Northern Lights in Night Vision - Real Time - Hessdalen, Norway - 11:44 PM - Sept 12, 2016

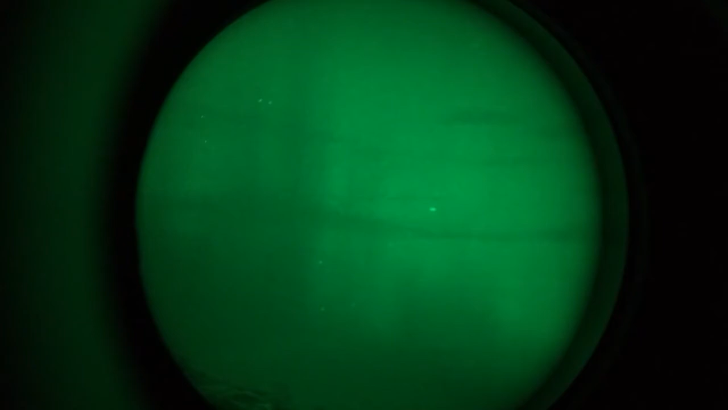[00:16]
Let me see if we have some other views. There's some more views there. Look at how they're dancing away. Oh wow. Let me lower that down a bit. Hello. We're looking at the Northern Lights and they're very pretty. It's our first time seeing them. See them dancing? Yes. Really intense over there. Turn the brightness up a bit. It looks like there's wind blowing the way they dance.
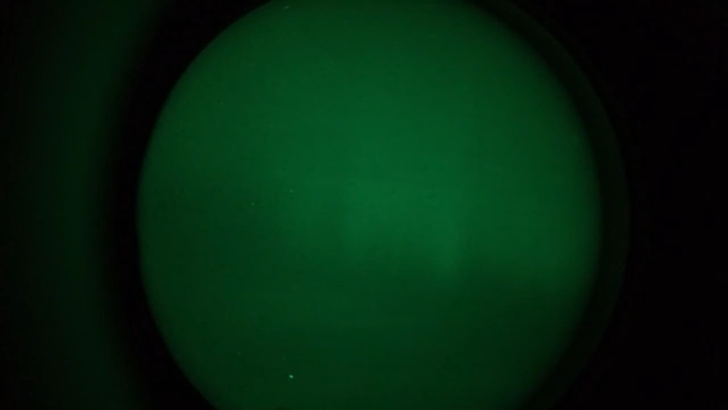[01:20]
All cameras on the same rig. Yes. So everything's pointed to the same thing. That's pretty neat. They're really dancing away. But this is nothing. Oh I know. I took my son last year or a couple years ago to Yellowknife in Northern Canada. Yes. Beautiful. Very intense colors. Yes.